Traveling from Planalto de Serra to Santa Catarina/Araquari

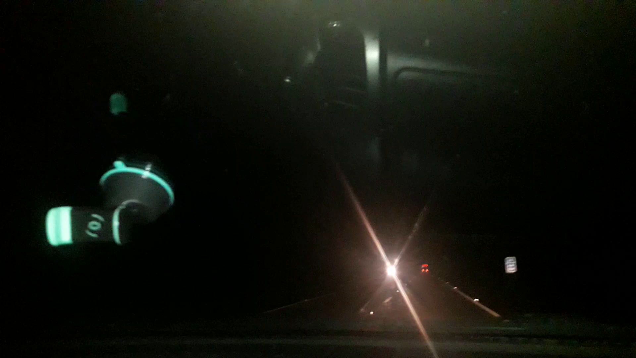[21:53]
two roads. In the corner. on the farm. Although it's night, but still are many
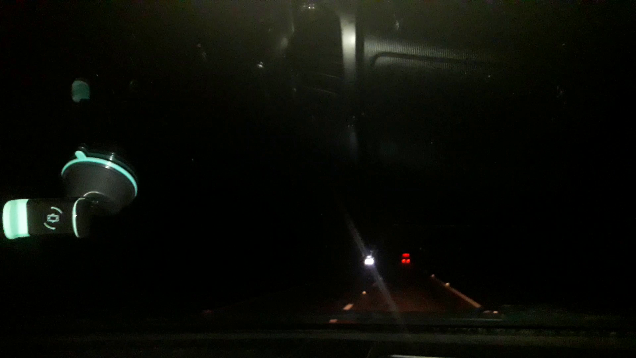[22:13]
vehicles passing this way, and the light signage here is good. It still goes straight forward.